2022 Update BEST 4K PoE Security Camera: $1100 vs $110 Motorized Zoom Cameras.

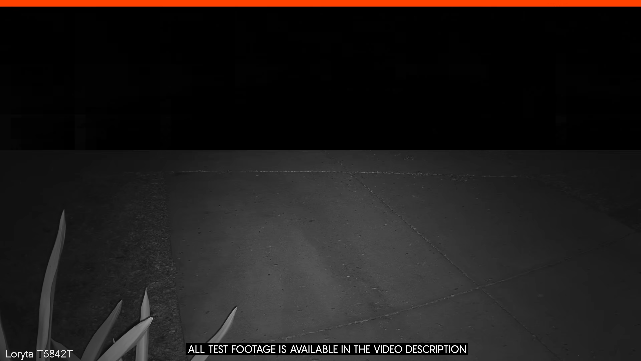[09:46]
These are also the only tests that I did separately since I needed to only have the infrared LEDs from the camera I was testing. All the other lights in my house were turned off, and all the infrared lights for the other security cameras were disabled.
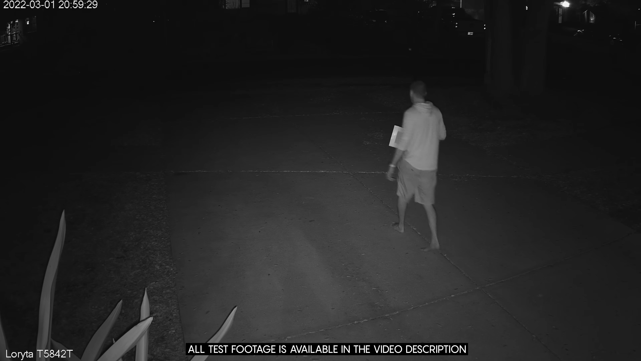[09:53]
Starting with a 25 foot 400 pixel per meter identification, here are the bottom 7 from worst to best.
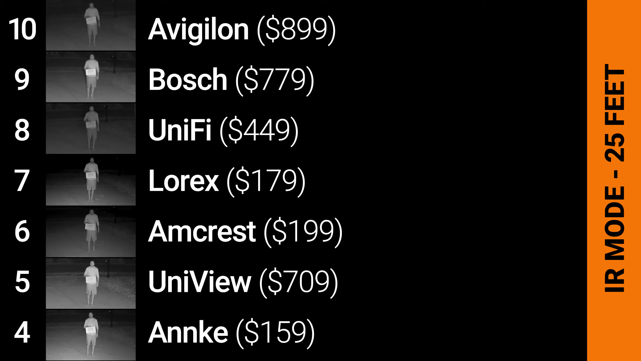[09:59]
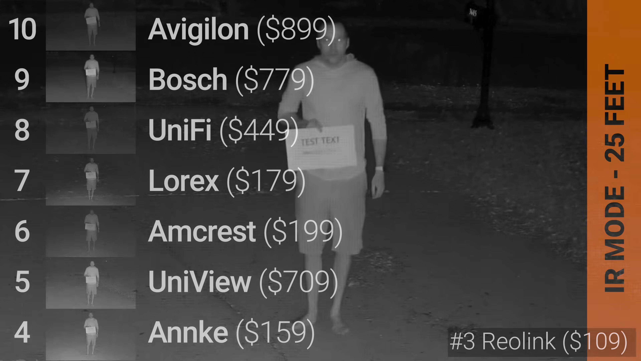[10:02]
And the top 3 performers were the Reolink RLC811A, the Axis P3248,
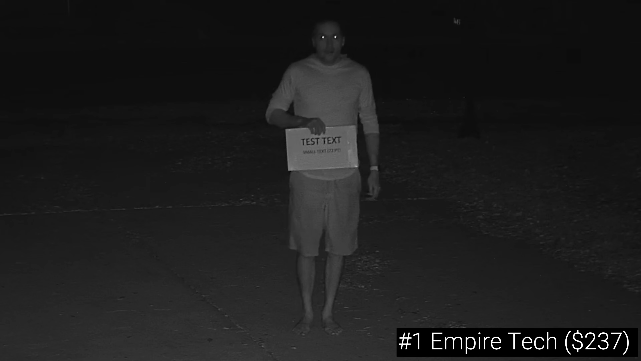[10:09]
and the top spot goes to the Empire Tech T5842 which while a little bit underexposed still captured the most detail, and with a little bit of brightness boost in post processing you can see how good the image actually is. For the test running towards the camera you might notice that the stills are from slightly different locations and distances, and that's because I took the highest quality frame from a 10 foot area for each camera,
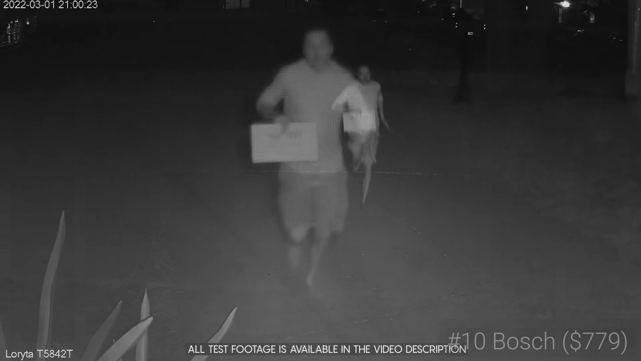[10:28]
which as you can see for the bottom 7 performers still wasn't all that great.
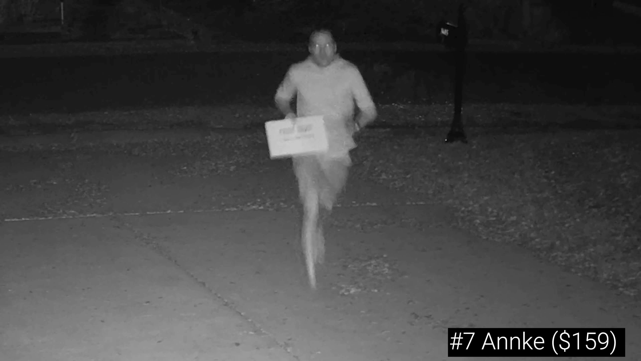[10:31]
But the top 3 performers here were the Lorix which didn't perfectly capture the sign but did a good job with facial detail, the Empire Tech which again captured a lot of detail after brightening,
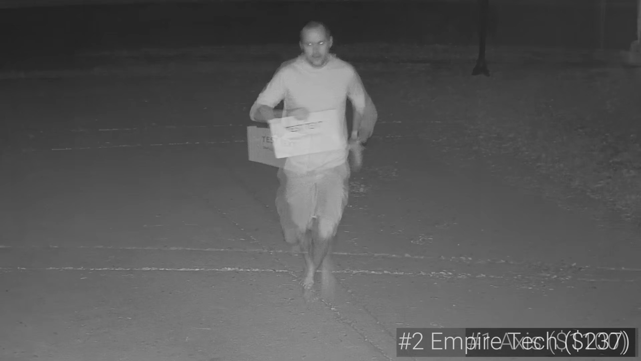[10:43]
but in this case the Axis was the best performer even without any post processing. Unfortunately, just like in the color night tests, the results of the cross running tests weren't nearly as promising,
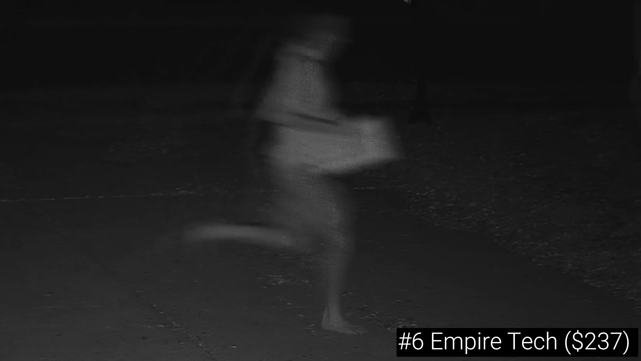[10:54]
and almost all the cameras produced a blurry mess, barely capturing my shape. And really the only passable results came from the Avigilon which at least captured my shape,
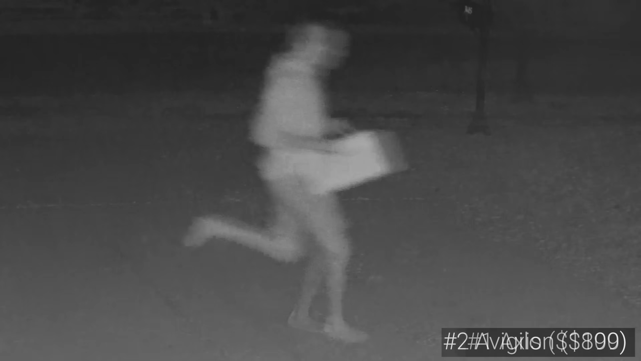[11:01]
and the Axis which was blurry but had hints of detail that could be at least useful for things like matching my clothes to a description. I guess the moral of the story is no matter how much you spend on a camera, it's hard to get footage of fast moving objects at night.
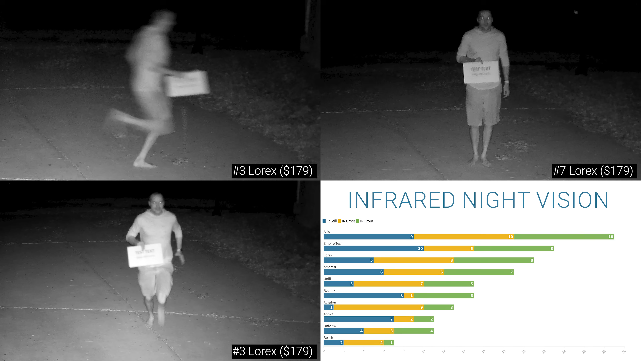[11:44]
And since for nighttime performance it's not really important for a camera to perform well in both infrared and color mode,
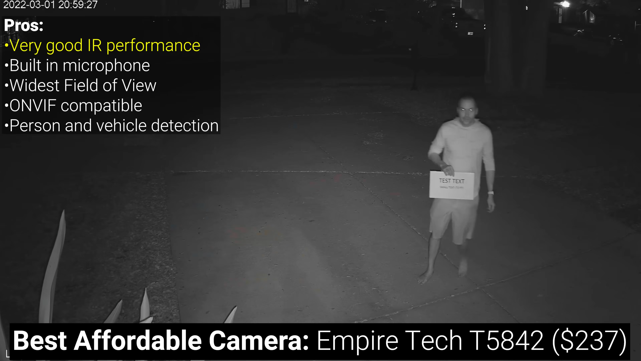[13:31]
which is why it gets my recommendation for anyone looking for a reasonably priced camera where nighttime performance is a priority. The Empire Tech also has a built-in microphone, it's got the widest field of view when zoomed all the way out, it's fully ONVIF compatible, and it's got on-device person and vehicle detection which can be used to trigger ONVIF motion events if you have a compatible NVR. Unfortunately the Empire Tech's daytime performance was just ok,
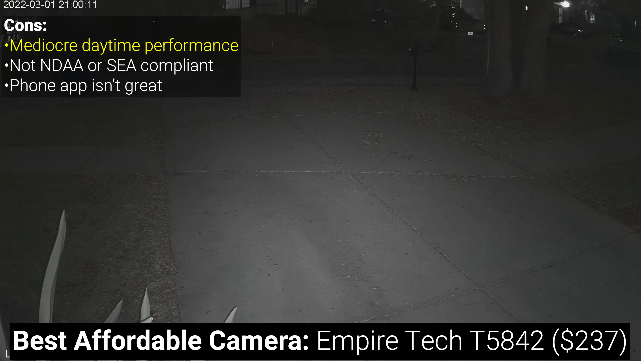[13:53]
and it was generally over sharpened and pixelated, which was unfortunately not something I was able to correct by changing camera settings or changing the firmware.
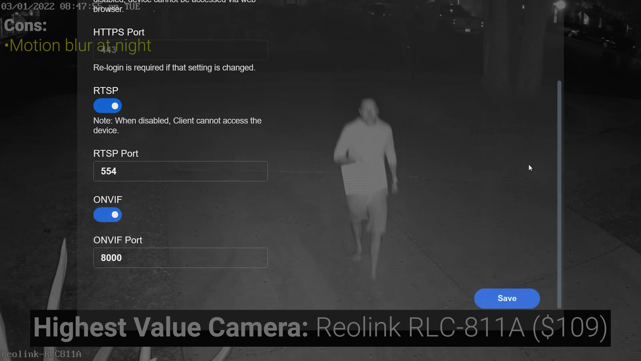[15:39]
The downside of Reolink cameras is always the same, while it's nighttime IR performance is fine for slow moving objects, things that move fast tend to get disappearing leg syndrome,
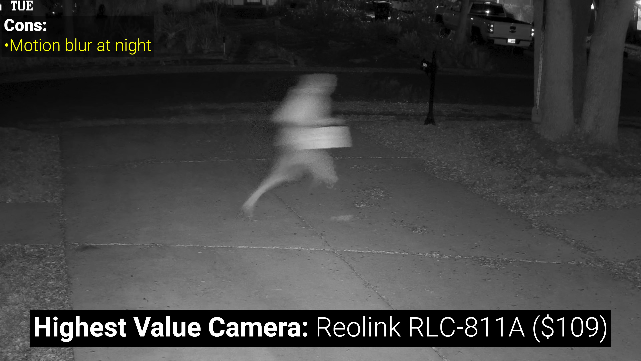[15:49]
which is something that I unfortunately haven't been able to fix by changing camera settings or even by providing additional infrared light.